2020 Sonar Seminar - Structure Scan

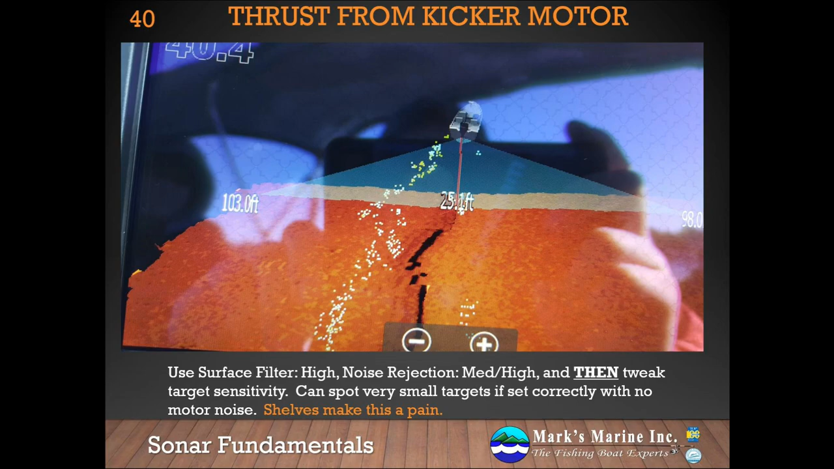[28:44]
I really wish we could exclude any target marked within the top five feet, as I probably don't care about these. This is a good example of the Raymarine RX-1000 transducer with their attitude heading roll sensor on it. It does a really phenomenally amazing job. The addition of this heading roll sensor means we typically don't encounter the air bubble problem that we have with the Lowrance. And it also gives us the ability to indicate fish targets either by depth or by size with different colouring on the orbs. We also get a very good bottom map, roughly equivalent to Lowrance, at a slightly lower resolution with a higher terrain hump accuracy.
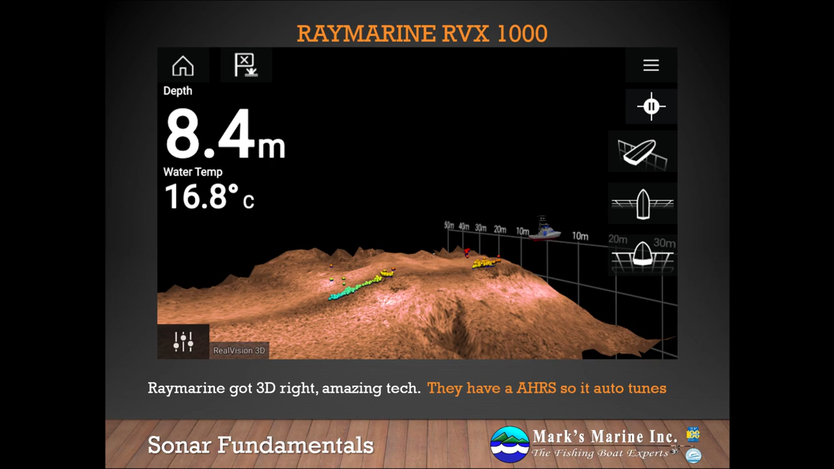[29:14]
On screen: depth 8.4 m, water 16.8°C
This is the Garmin Reelview 3D Historical. It was a really interesting attempt at the technology, and we were never able to get it quite working right on the boats that we tested it on. I really am still hoping for a Gen 2, because in addition to the 3D historical, Garmin played around with a 3D real-time. The 3D real-time was amazing, it just didn't work particularly well. If they can get the bugs worked out of it, it would be a game changer when it comes to fishing.
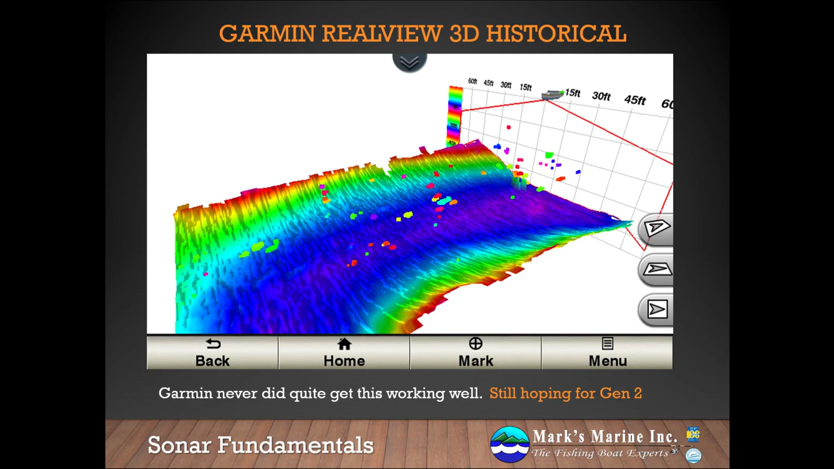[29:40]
When we're talking about historical structure scan, we also need to talk about the Hummingbird 360. This is historical, but with the high rotational spin speed of the Hummingbird 360, particularly with their new 360 Mega, it's approaching the real-time that we see with the Lowrance and Garmin transducers that we'll talk about in the next seminar.
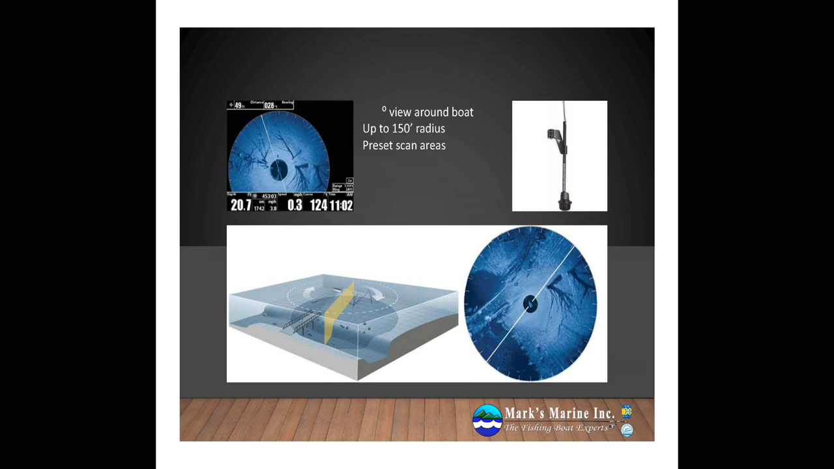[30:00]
We do still view it as a historical transducer though, because it is taking a typical side scan beam and rotating it at a fixed rotational rate to paint the picture.
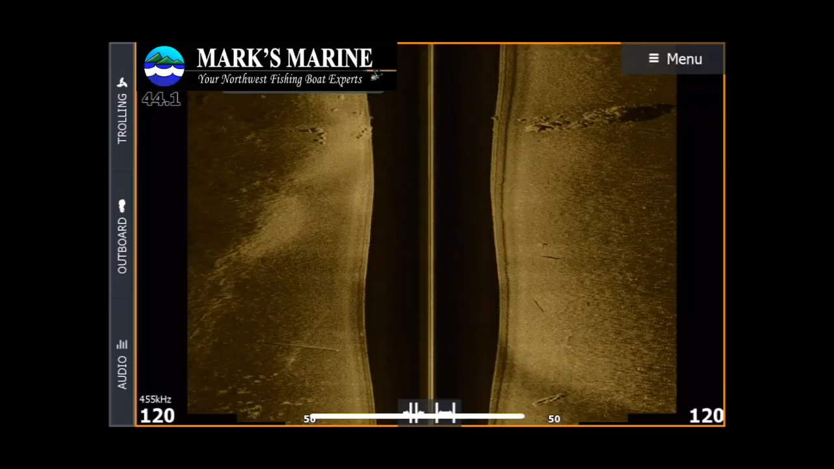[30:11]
So let's take a look at some live structure scan video. First thing we typically do is we lower the contrast a little bit, and the reason we're doing this is we're looking for those rice or make it shaped targets, and we're trying to resolve them out at the bottom. You can see as I dial it up, just south of that rock pile to the right, we're seeing a cluster of snow or rice shapes showing up on the screen.
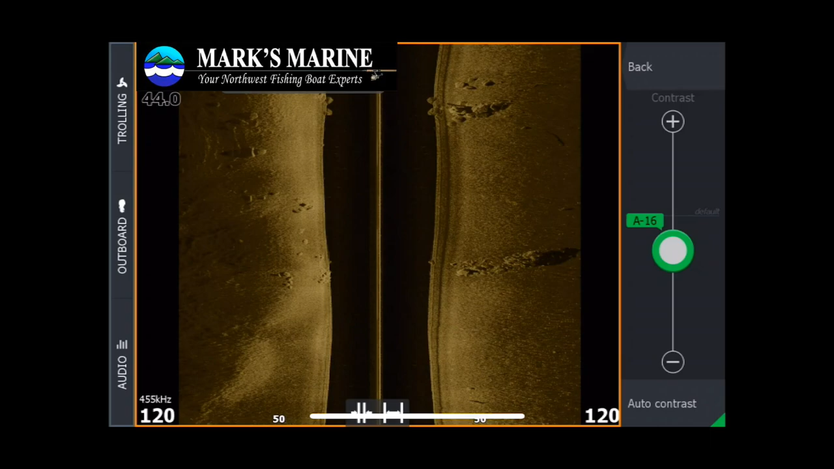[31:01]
Here's a rock pile that we used in a previous example. Let's take a little closer look at it. I'm just playing with my contrast again, trying to resolve any potential fish targets that are around this rock pile. Let's look at it in blue.
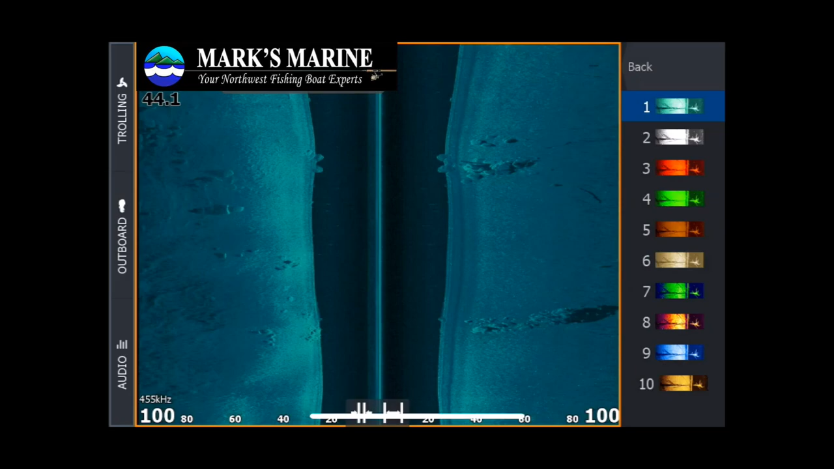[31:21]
If we're in a highlight palette, this can be useful sometimes with a little bit higher contrast,
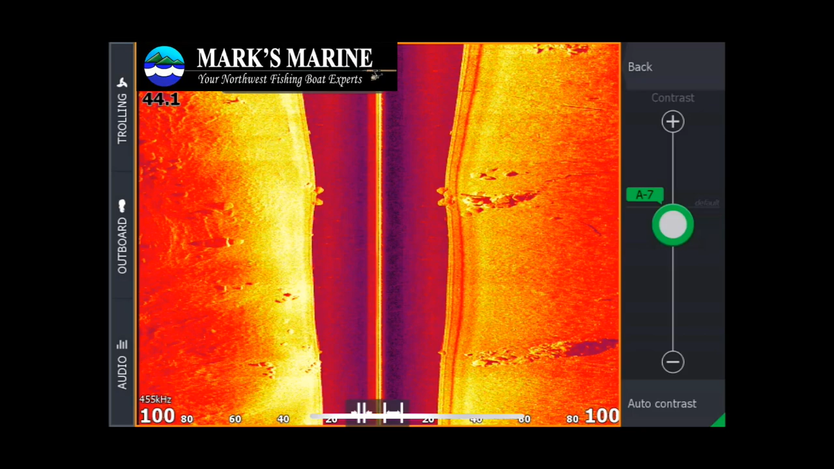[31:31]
this spot where some suspended fish targets might be that we might have otherwise missed. Here's one to the right. And there's a likely fish target right there, and a fantastic fish target directly north of that. You can see the shadow. Super cool when you can see the shadow of a fish.
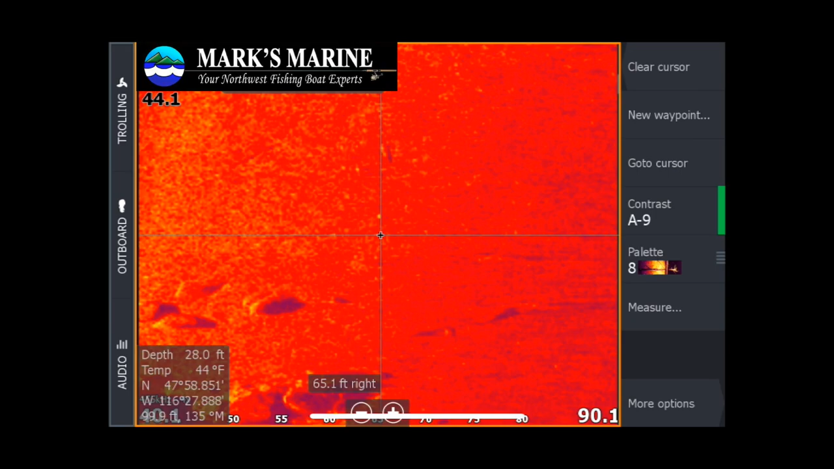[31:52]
On screen: depth 28.0 ft, water 44°F
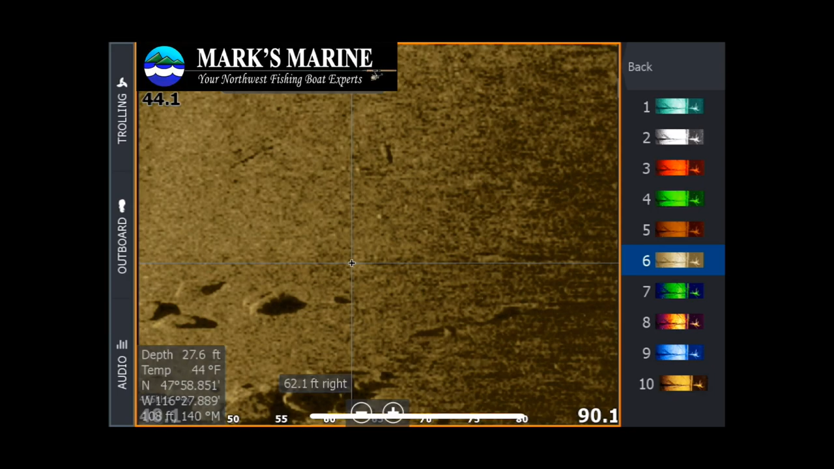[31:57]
On screen: depth 27.6 ft, water 44°F
It looks like a likely bass laying pretty close to right on the bottom there.
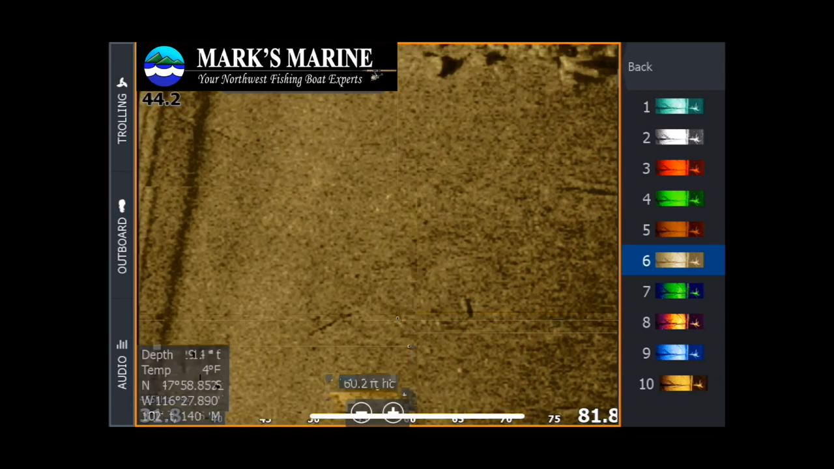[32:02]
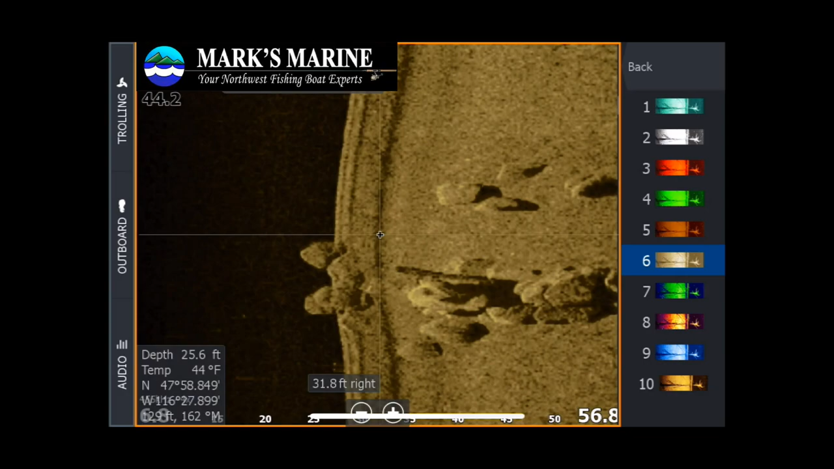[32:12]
On screen: depth 25.6 ft, water 44°F
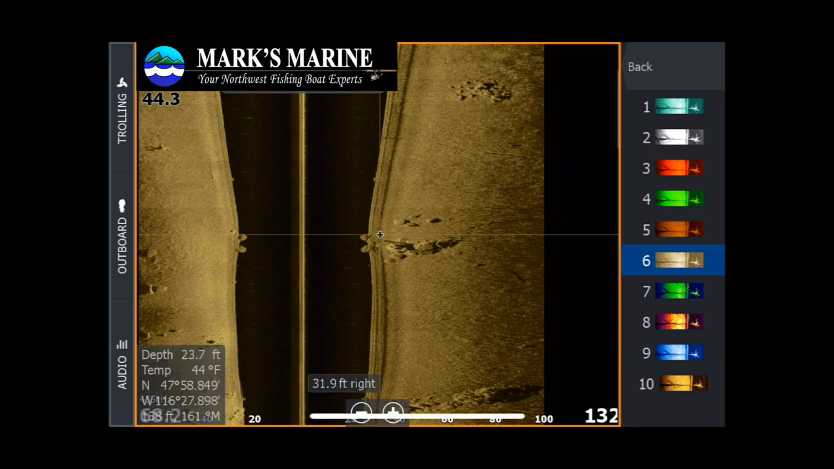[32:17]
On screen: depth 23.7 ft, water 44°F
This dark line on the screen is the edge of a shelf just to the right of the screen.
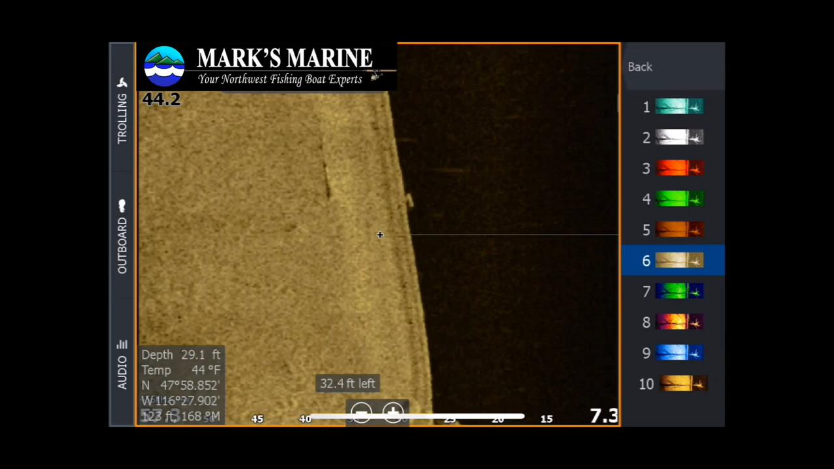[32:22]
On screen: water 44°F
Huh. Interesting target. Looks like he's up off the bottom.
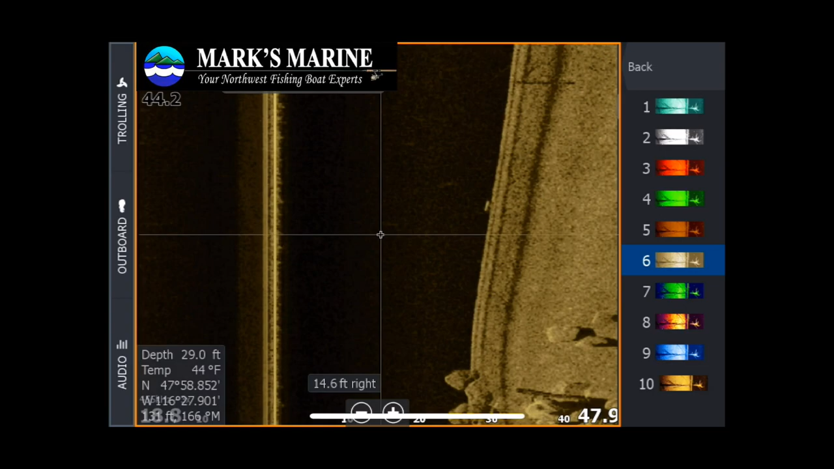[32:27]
On screen: depth 29.0 ft, water 44°F
I think I'll use that as a screen in one of my seminars.
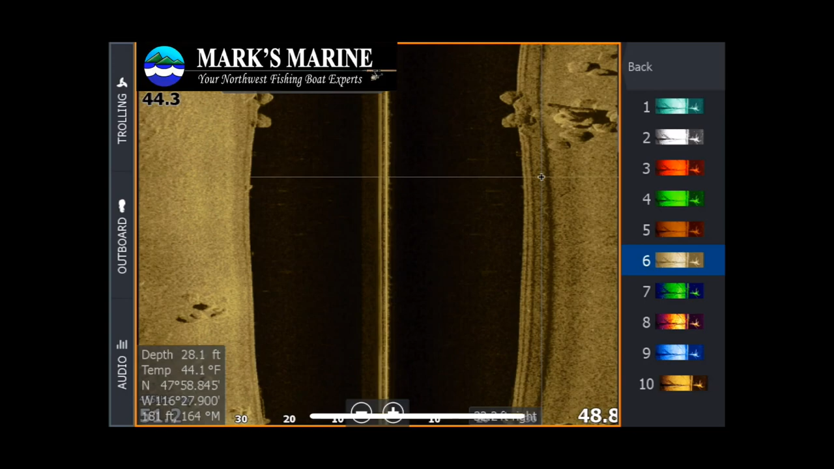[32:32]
On screen: depth 28.1 ft, water 44.1°F
And here we have the bass that we passed just about directly over.
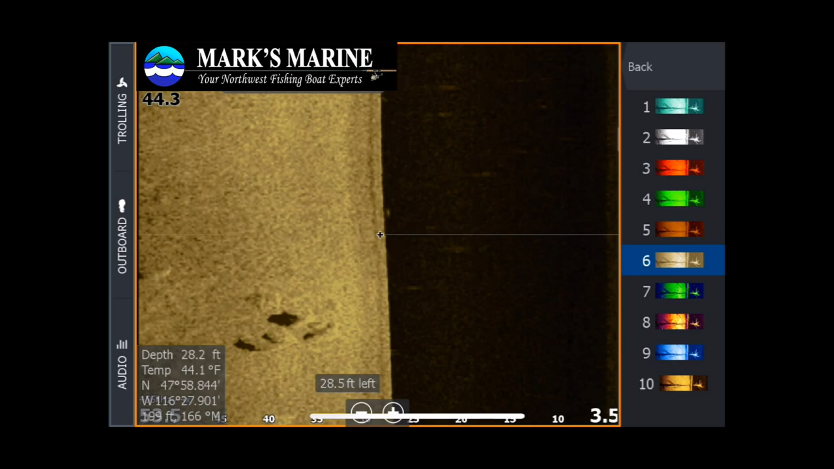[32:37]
On screen: depth 28.2 ft, water 44.1°F
Note the size difference between those two targets indicates a bigger versus a smaller fish.